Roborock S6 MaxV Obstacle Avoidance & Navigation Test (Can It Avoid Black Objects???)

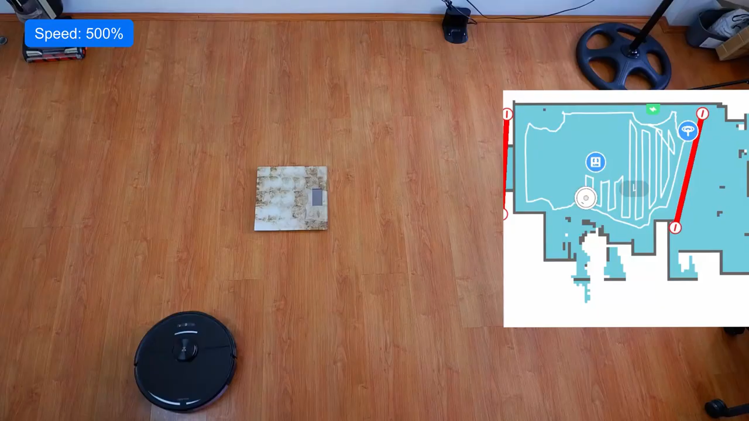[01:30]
So, this brief comparison shows you what this technology is capable of. If you look closely at the app, the camera correctly identified the obstacle in the map as a weighing scale.